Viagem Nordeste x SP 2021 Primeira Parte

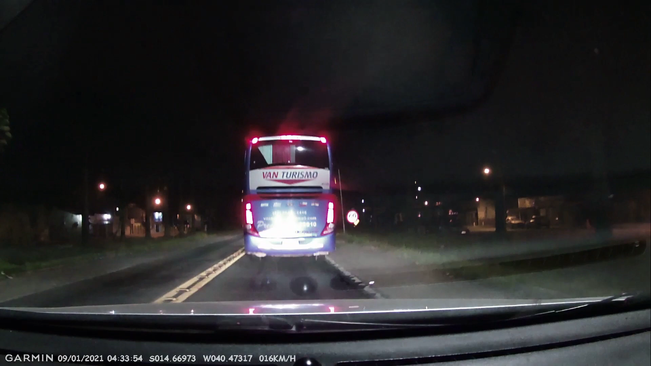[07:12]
Posto de gasolina à frente. Rapaz, essa base aqui só falta avisar.
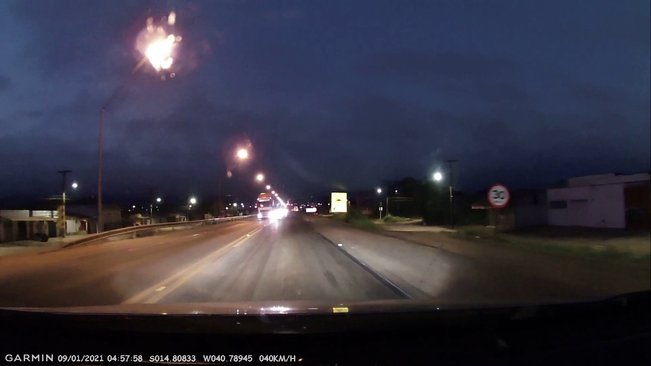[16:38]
negada, vocês estão a bordo do I-30 cansado, tarojado, e estão em Vitória da Conquista, sentido sul,